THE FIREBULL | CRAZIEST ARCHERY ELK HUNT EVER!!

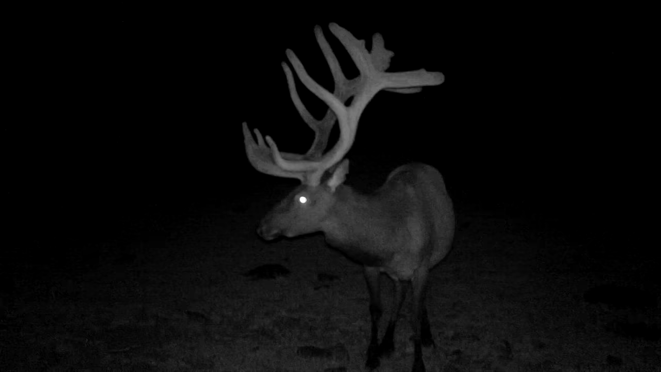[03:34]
5-point on his left and a giant 6 on his right, but holy cow, look at his right. His right antler is huge. Look at those ones. 6-point frame on his right with a sign of kind of some webbed out stuff going on. Sweet bull. He's a 5x6 frame with some super mass on his back end right there.